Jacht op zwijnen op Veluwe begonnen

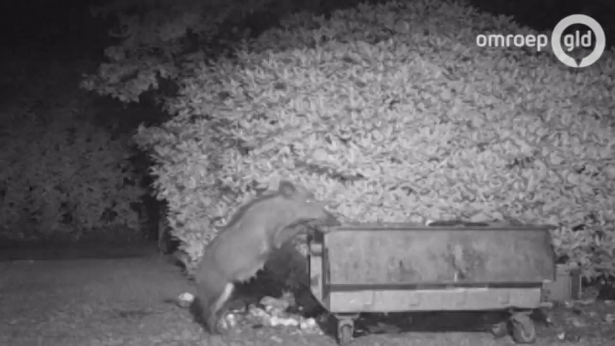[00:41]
Zoals vorig jaar in Ermelo, waar de zwijnen huis hielden in containers en tuinen.